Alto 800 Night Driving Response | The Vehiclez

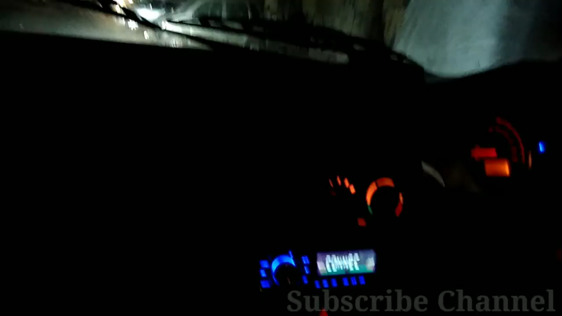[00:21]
इसी बहुत ही जैन्मेनेस गाली का वीजन देखे आपने लब जो इसकी विजुलाइजीशन है बाहर का बहुत अच्छा सपीरियर है
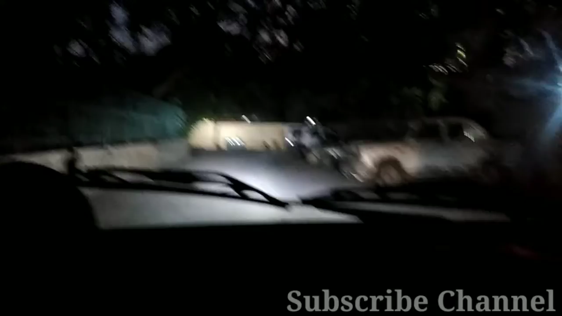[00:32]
इसाड़े तीन लाग चार लाग के बजट में मतलब इससे अच्छी गाड़ी